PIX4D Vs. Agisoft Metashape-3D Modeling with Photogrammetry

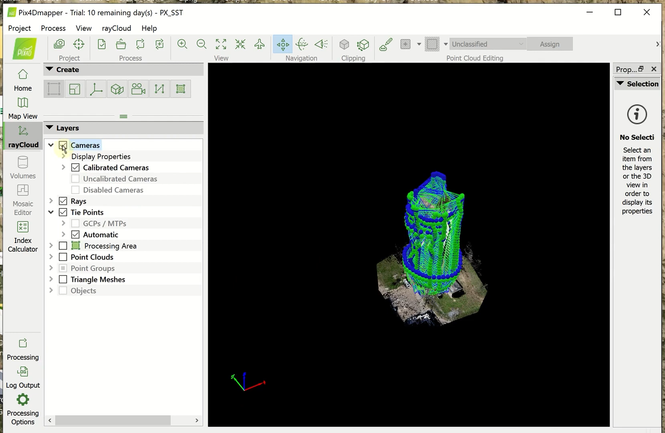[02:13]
All right. So, this is the 3D model, the sparse point cloud.
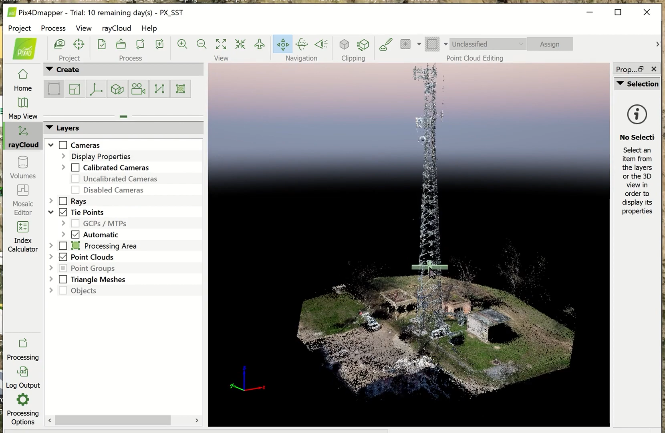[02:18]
And as you can see,
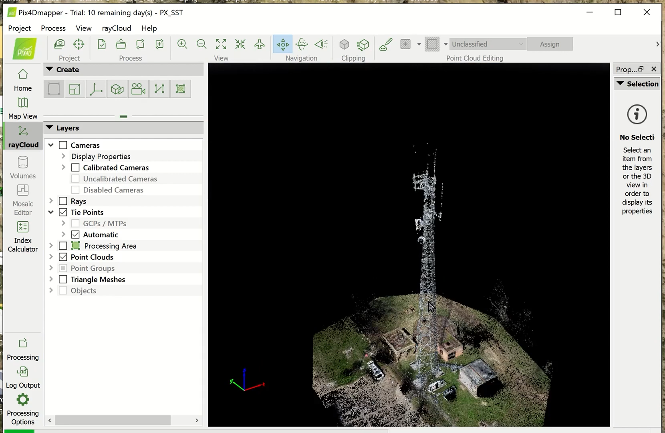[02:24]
that bounding box or that line cleaned or cut this off clean so that you didn't have points spread out all over the place. And so, here's the dense point cloud.
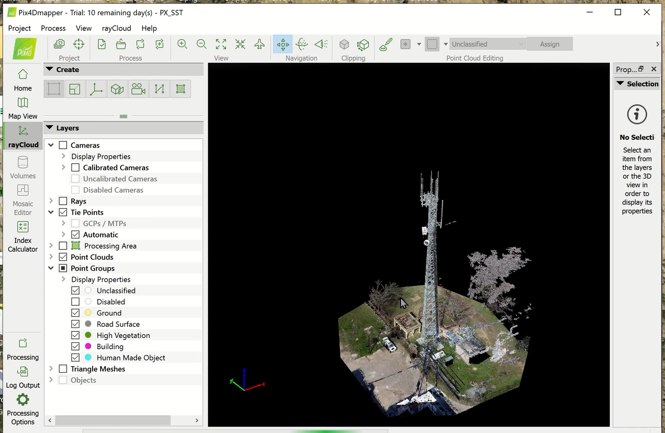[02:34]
And it looks pretty good. I'm not sure exactly what this is. Normally, I would say that it picked up points from the sky, but none of my images had the sky in it.
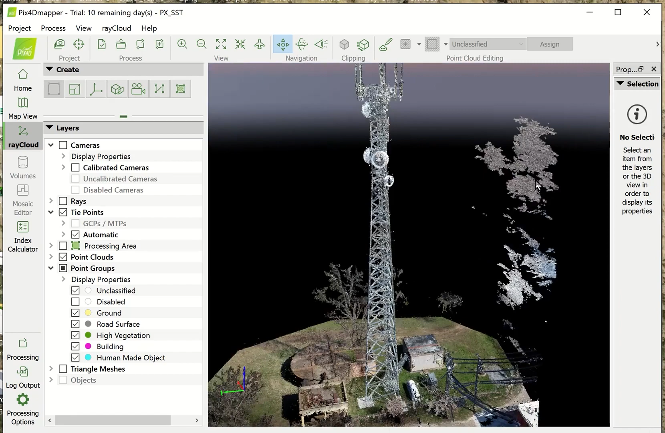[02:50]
So, it's most likely is just noise from the thin metal pieces here. I'll turn on the mesh next.
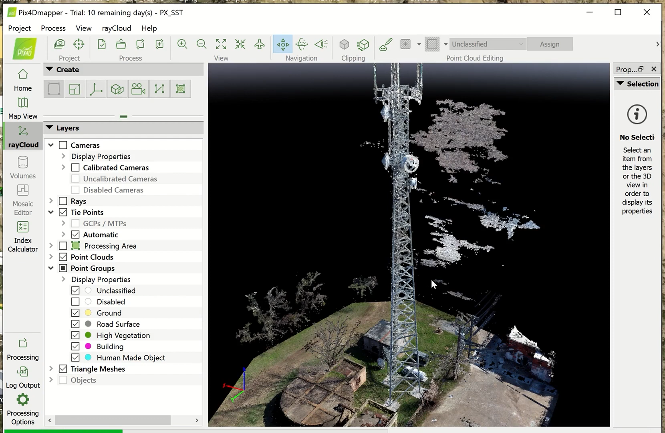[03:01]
So, now this is the part that really differentiates, I think, Agisoft and Pix4D, is that the mesh, when it's been generated, you can't cut it, clip it, trim it, any of that. You just, you're stuck with mesh. Now, you can go back and trim the point cloud and then regenerate mesh,
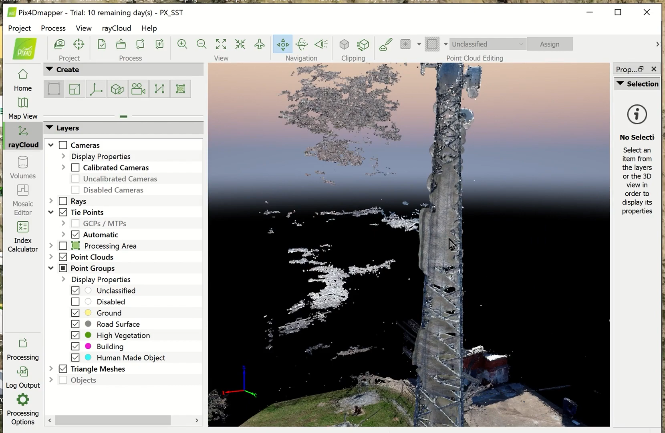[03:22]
but what you have is what you have. So, that's kind of what you would be stuck with unless you go in there and really clean up let me turn this off.
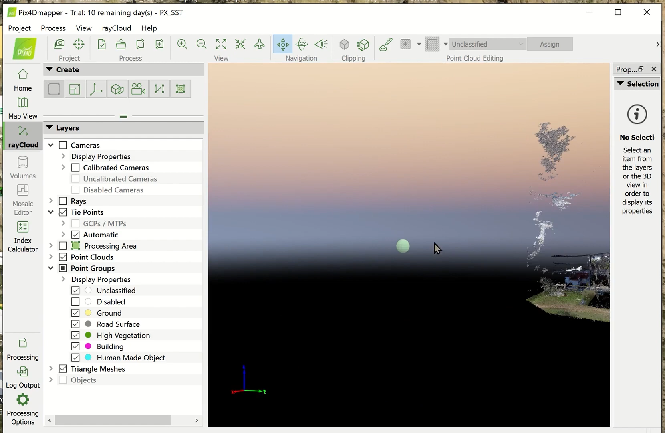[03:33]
So, here's what it looks like without any of the points. You can tell that it is a tower,
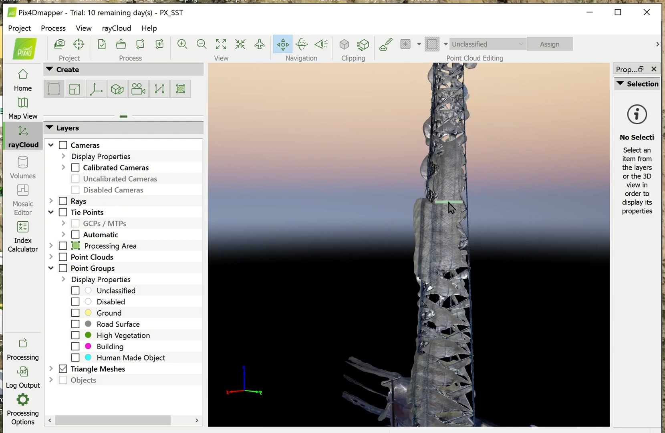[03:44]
but you can't give it to your client in this form because, well, it just looks bad.
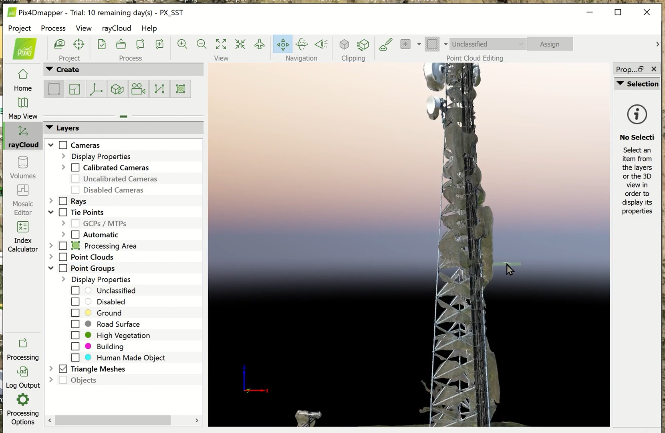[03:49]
So, you can see that any of the mesh that came out thick and kind of bulging out,
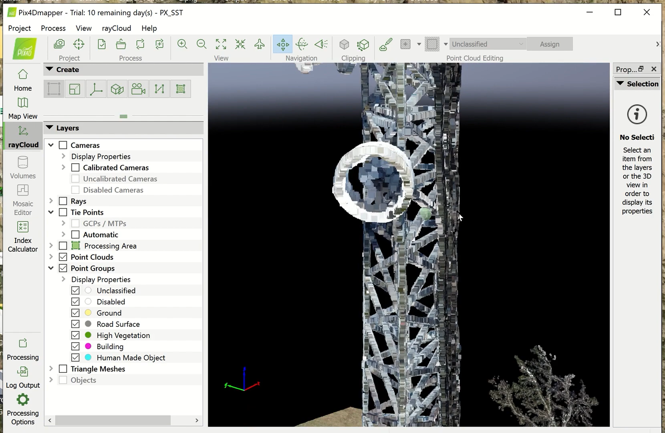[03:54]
it's not just pieces
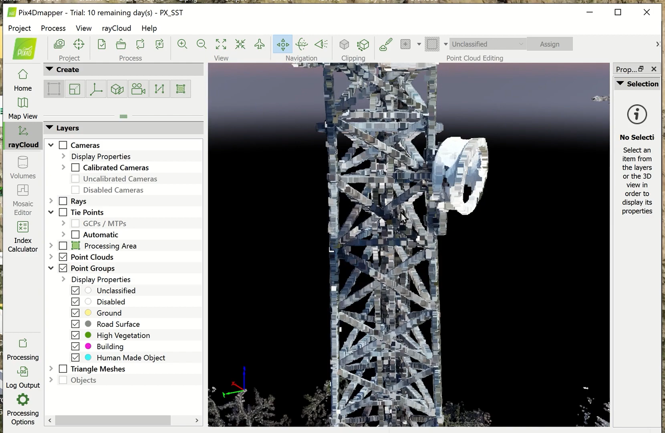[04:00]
of point cloud that are in here that you can clean out. In this case, it's actually integrated into the metal.
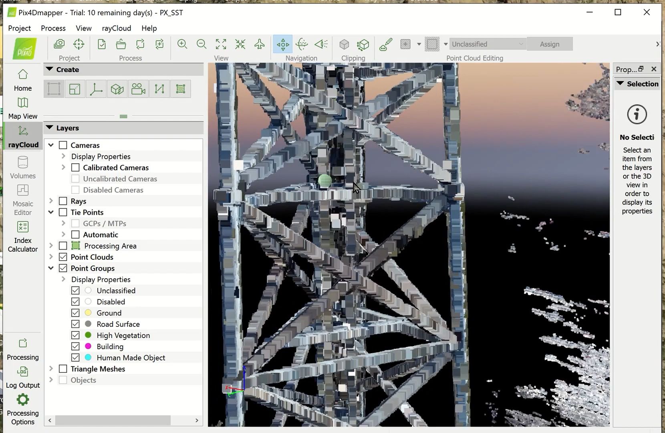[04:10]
So, the only thing that I know of to do in this case would be to make the points in the point cloud smaller so that when it generated the mesh, it wouldn't be as bulky,
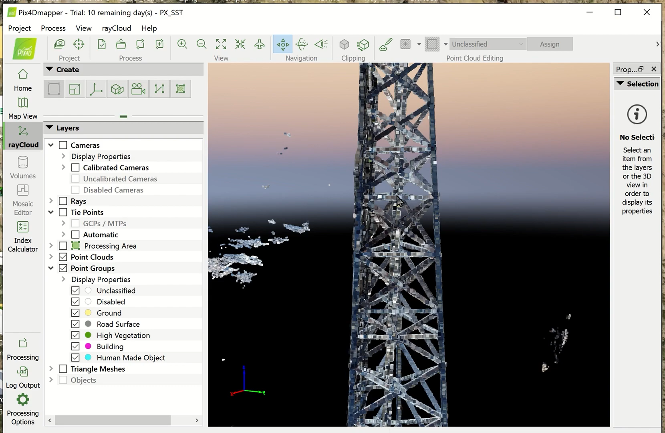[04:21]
but it's still going to be too big because in this case the mesh was still
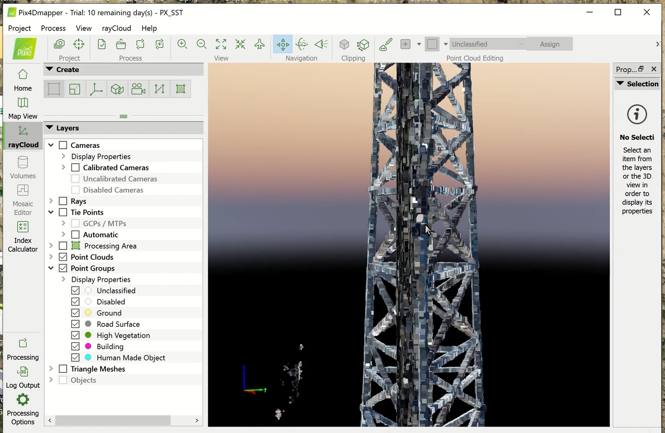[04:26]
not even close to being formed around the point cloud.
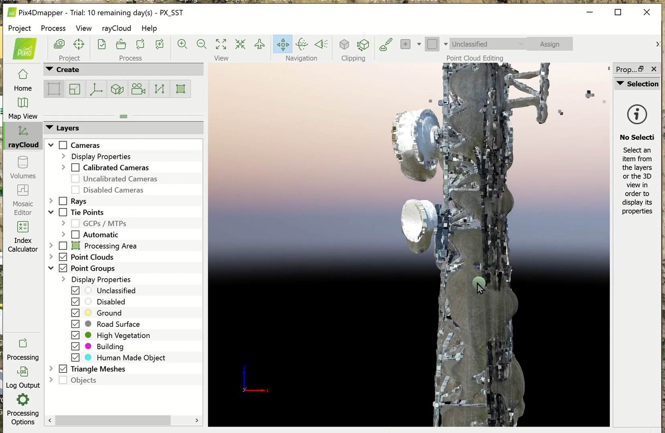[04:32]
All right, so now let's look at the size of the final output file.